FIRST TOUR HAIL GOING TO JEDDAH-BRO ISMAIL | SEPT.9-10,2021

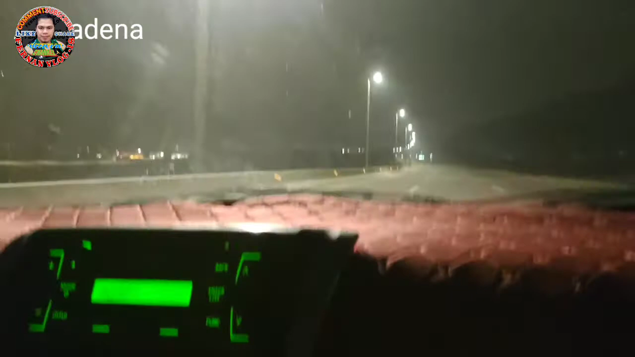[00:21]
Jeddah. Right. Ilang oras pa tayo galing sa Medina? 4 hours pa. So galing sa Hail, puntang Medina, ilang oras na tayo? Bali, 6 hours. Ayan mga buddy, first time kong nakarating dito. So, masyadong yung bukid. Oh yes, Daddy! Matakas na bukid yan, o.
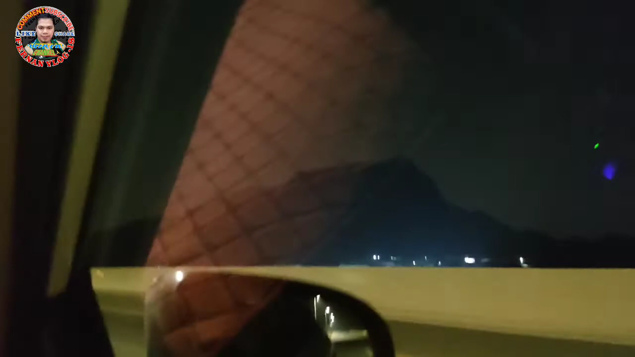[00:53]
Hindi pa naman masyadong mataas, pero parang mataas lang tingnan. Ito yung lugar ng Medina, Al-Madina.
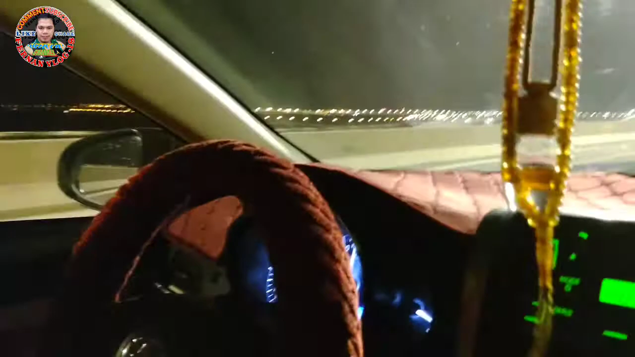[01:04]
Right, kakapasok lang namin. Ang daming ilaw, grabe talaga. Basta-basta mga ilaw dito. Kahit daanan, no?
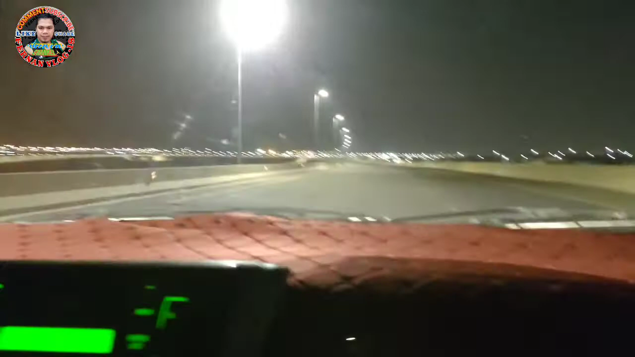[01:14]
Yung daanan, punong-puno ng ilaw. Dikit-dikit pa. Ayan, mga pamamahay sa baba. Alright. Sino pong nakapunta ng Jeddah? Ito na po ulit. Mga kababayan natin dyan na hindi nakakita ng Al-Madina. Ito po yung Al-Madina. Ayan po.
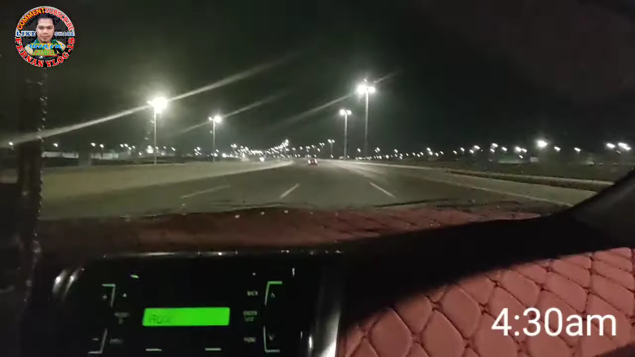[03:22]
Alas 4 na ba? 4:30 ng umaga na. Dito sa Al-Madina ngayon. Sobrang liwanag kasi sa ilaw pa lang. Naku ka. Dikit na dikit ang mga ilaw. Oh. Right? Malaglag siguro yung 1 pesos dyan. Sina coins. Makikita mo eh.
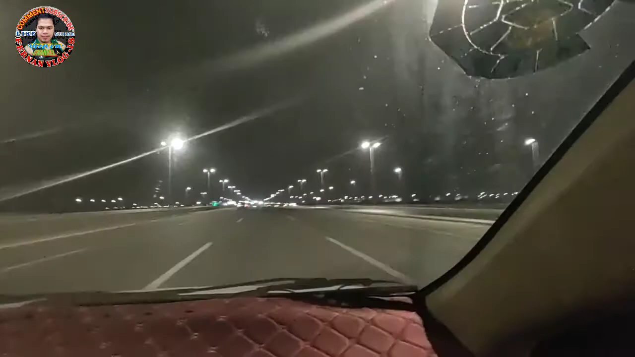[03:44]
Kasi may ilawan siya eh. Grabe yung lugar ito. Hindi pa nga tapos yung iba, oh. Dami pong ginagawang bahay, no? Galing.
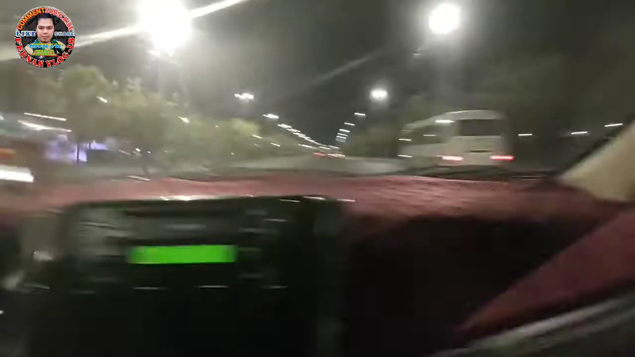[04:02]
May mga tanim na sa gitna ng highway. Yan, maganda. Kasi nakakaprotekta ng ano yan.
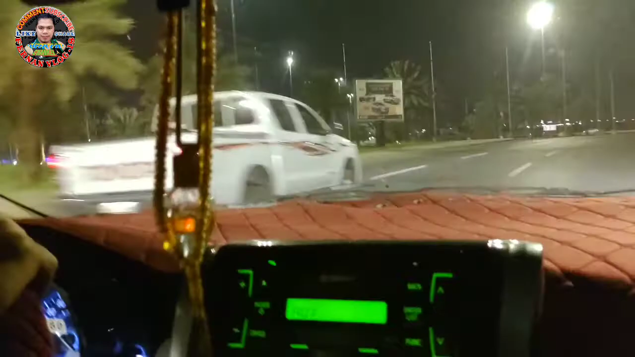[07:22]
Bilis din pala yung mga sasakyan dito eh. Nice. Oh yes.
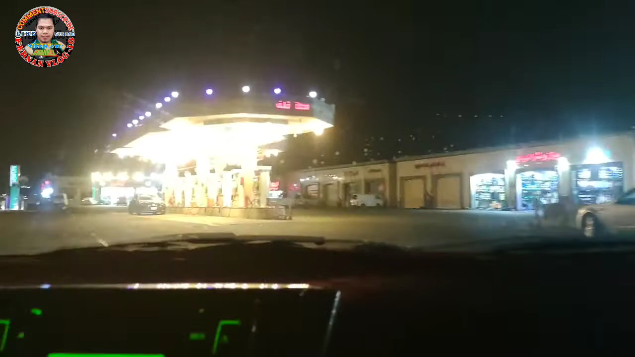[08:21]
Talaga dito lang, dami sasakyan. Alright, yes sir.
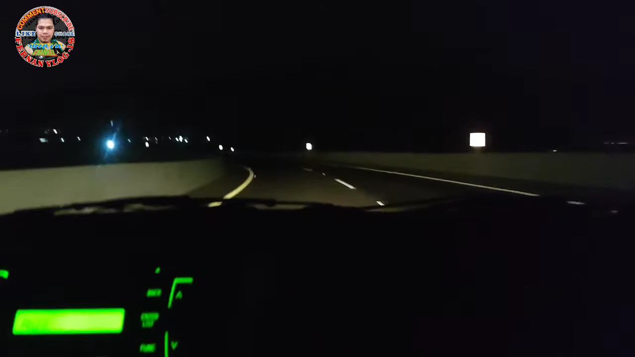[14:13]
natin. Kasi yung bago tayo, sa bago tayo nadaanan. Ang galing naman nito, may ilaw. Kala ko nga eh. Ito na yung kaderecho. Ito na? Kaderecho na ito na. Jida. Ibig sabihin, palabas na tayo. Pag lumakpas tayo ng checkpoint, 140 na yung speed dyan. Ganon.
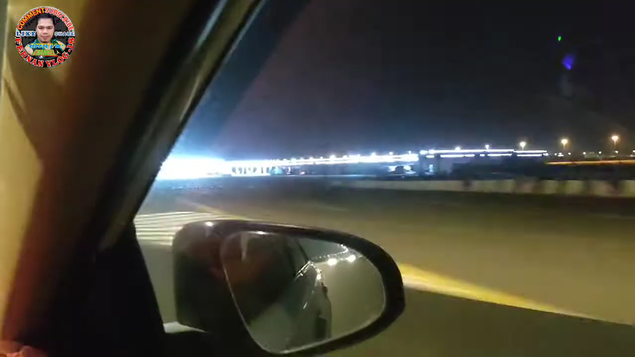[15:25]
Bingay ilaw ng gasolina, anak. Yung mga body, oh. Grabe ilaw ng gasolina, ha.